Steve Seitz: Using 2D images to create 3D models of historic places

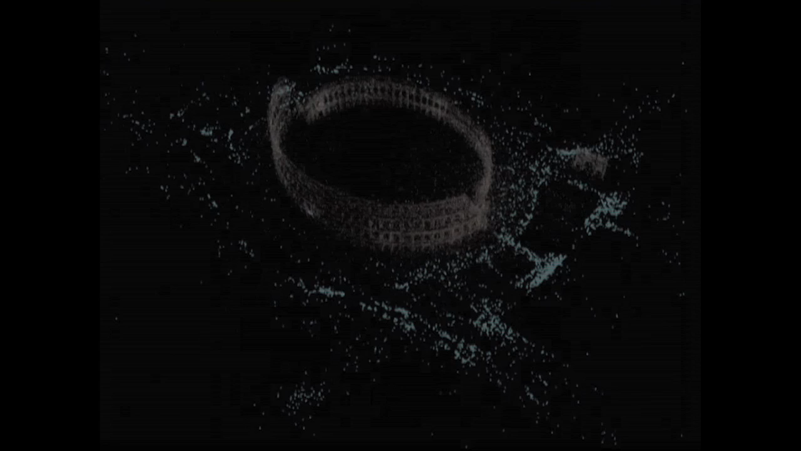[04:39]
look around at Raphael's tomb and the other highlights. And you have these really compelling 3D transitions. So at every time you're looking at a photo that someone uploaded,
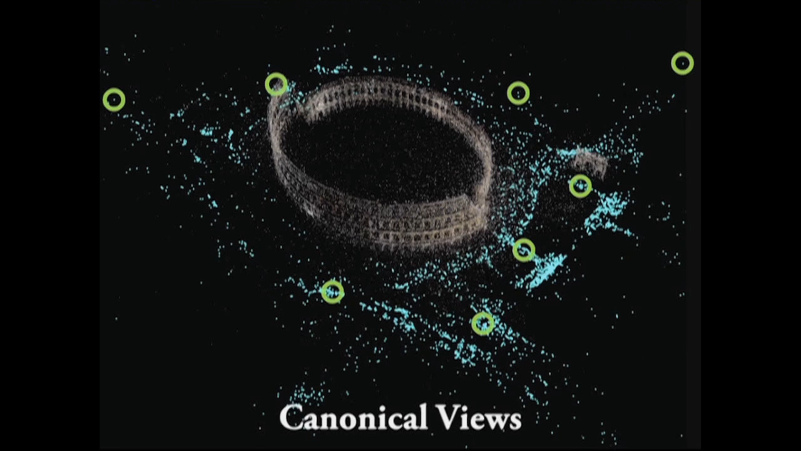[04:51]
but we're transitioning from one photo to the next in a 3D way that really gives you a sense of what the scene is like. So this image is a rendering of part of the city of Rome and this was,
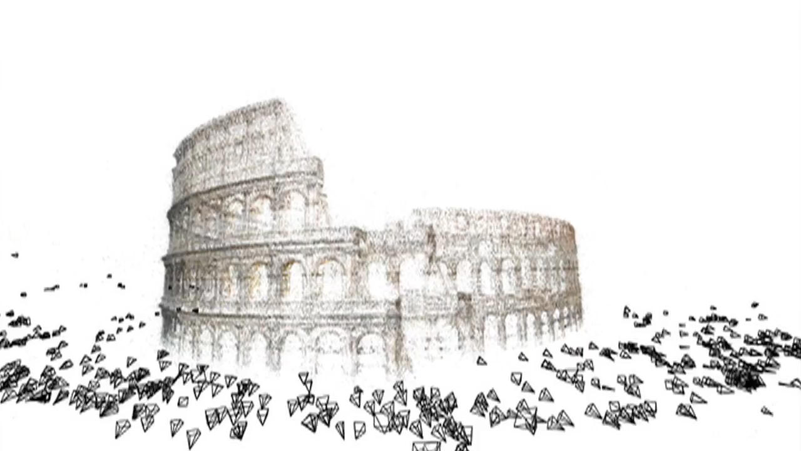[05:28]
So if you uploaded a photo of the Coliseum to Flickr, well, we probably know where you were standing very accurately in the direction that your camera is pointing.